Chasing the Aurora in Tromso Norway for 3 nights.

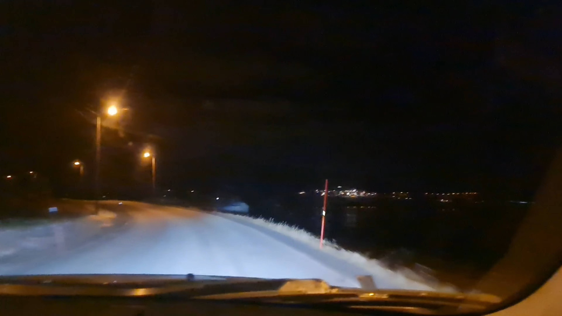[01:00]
we drove northeast out of Tromsø and kept driving on the coast road until there was no more street lights. After about 30 minutes we found a spot to pull over.